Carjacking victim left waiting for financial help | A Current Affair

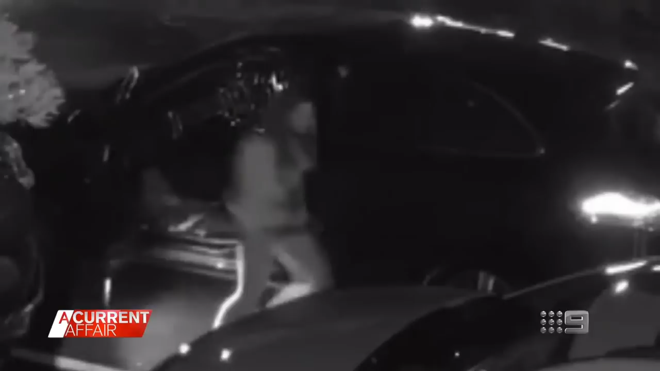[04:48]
The two offenders involved had been on a crime spree across the South East which ended with Hughes carjacking. Both had lengthy criminal histories and pleaded guilty to their latest crimes,